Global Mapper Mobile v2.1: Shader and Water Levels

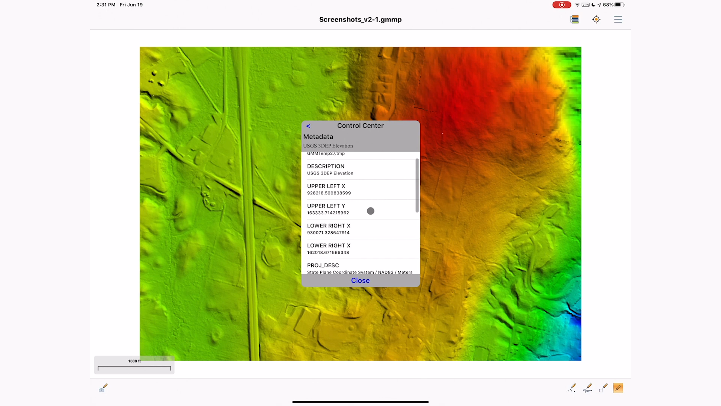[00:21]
When you open a terrain layer, it will be rendered with the Atlas shader and the Hill shader by default. The layer options will show the information associated with the terrain layer, including minimum and maximum elevation values, and elevation units. Enabling the crosshair-based location display also shows the elevation at the crosshair location. The Pro version of Global Mapper Mobile allows users to change the shader based on the shaders built into the desktop version of Global Mapper.
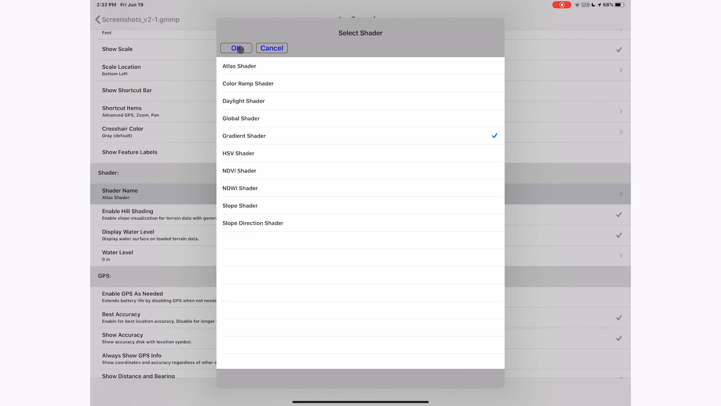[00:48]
In this demonstration, we change to the gradient shader.
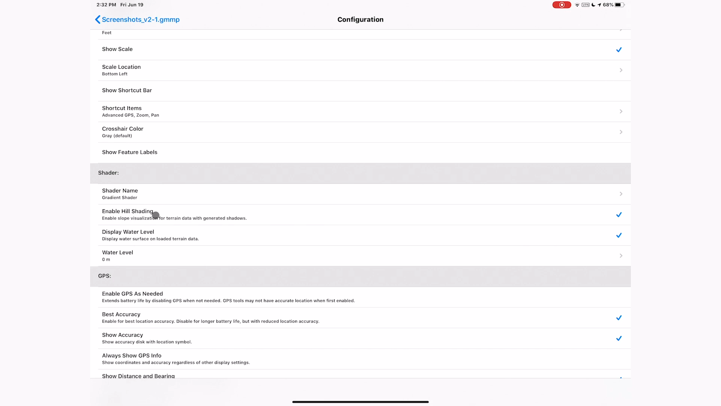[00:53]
Global Mapper Mobile Pro now has the ability to display water level at a given elevation. If set appropriately,
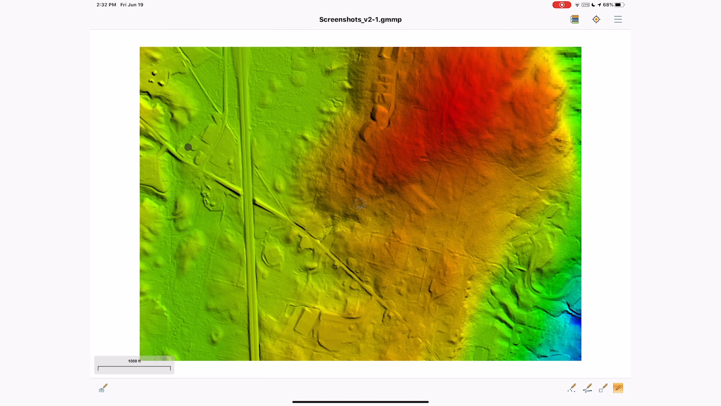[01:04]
users will see the shader change on the display and see the water level at the selected elevation.